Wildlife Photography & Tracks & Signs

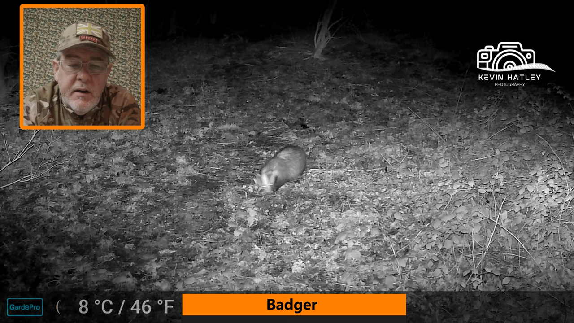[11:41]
meaning that they're most active at night when it comes to the the tracks the badger badgers have got five toes and the toe pads are almost all in a row
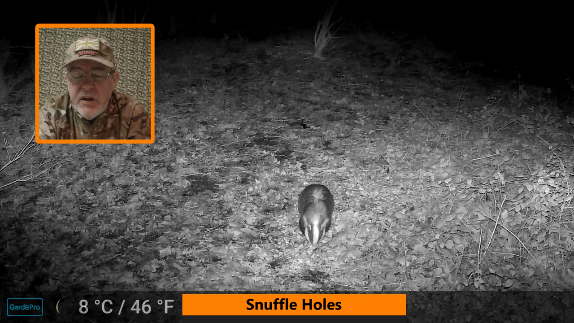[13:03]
on the ground or just underneath the the ground surface things like earthworms badgers will thoroughly cover an area using their snouts to try and uncover that food in doing so they'll leave